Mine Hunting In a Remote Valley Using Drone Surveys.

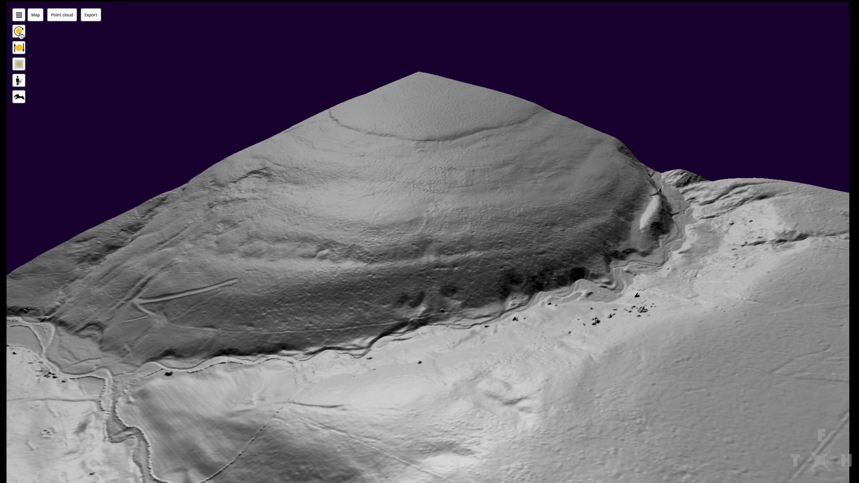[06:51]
For those who do not know, LIDAR is a system where an airborne laser bounces off the ground, creating millions of points in space, from which a map can be created with trees etc removed.
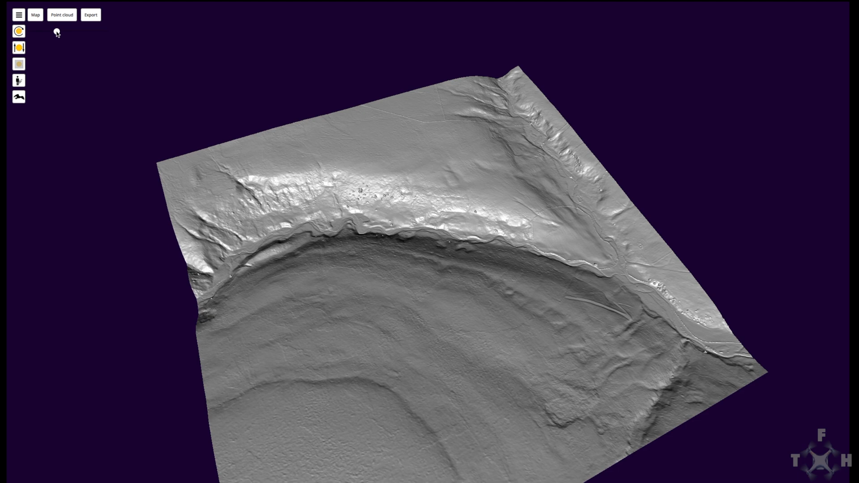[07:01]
By using this system, we can build a 3D model of the valley, which even allows us to put the sun in different positions, allowing us to see different features.
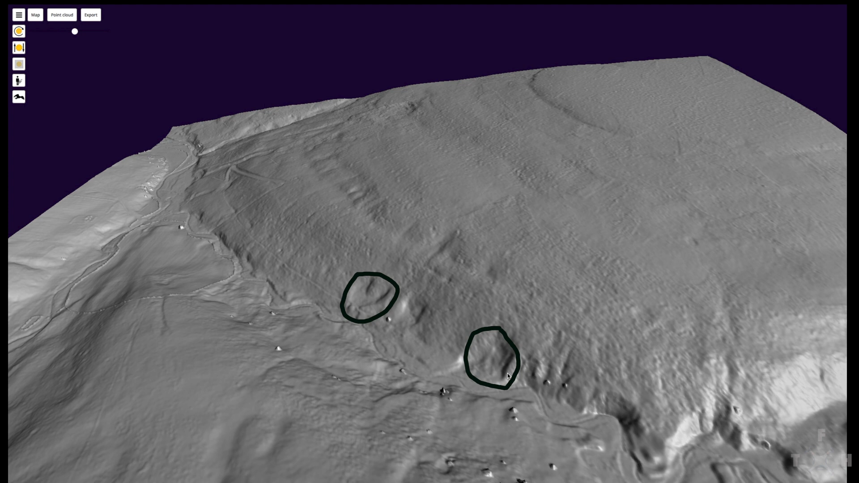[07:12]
As you can see here, it looks like there has been a lot of landslip in this valley, and there is a curious trail heading up the valley.
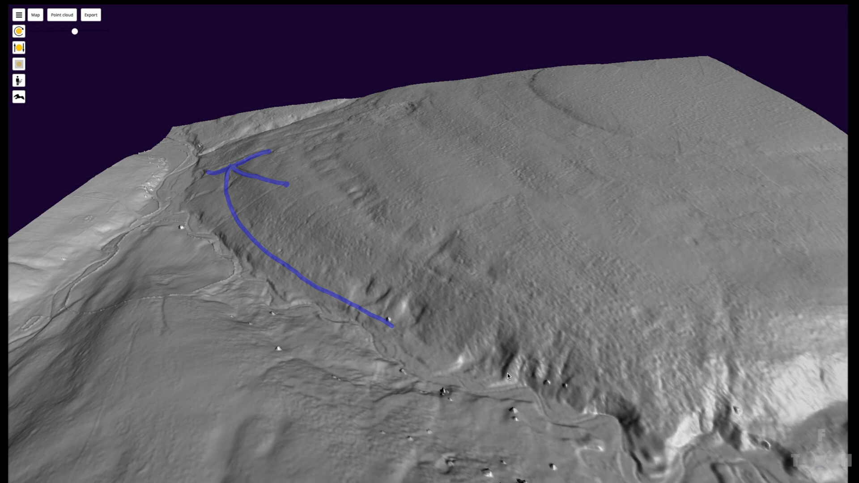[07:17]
Looking in the valley floor, you can see what might be tips from mining, and a hole in this feature, which also is likely from quarrying.
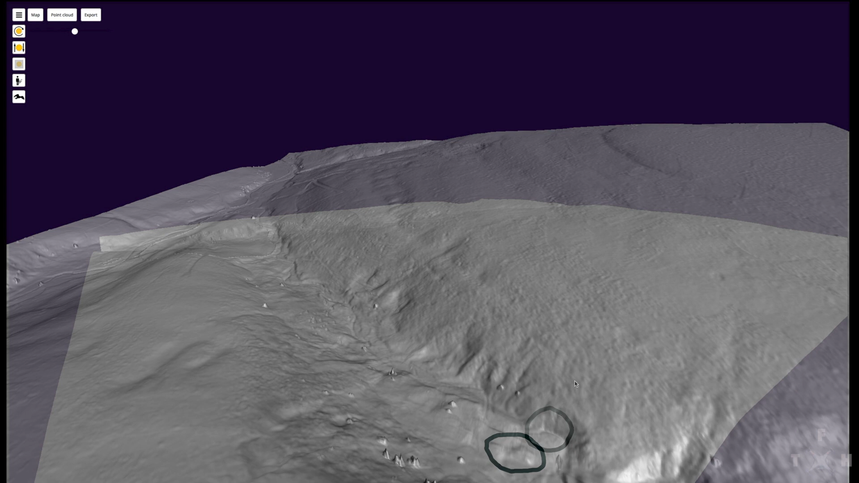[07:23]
So, after our initial flight, we return to the valley to do the survey itself.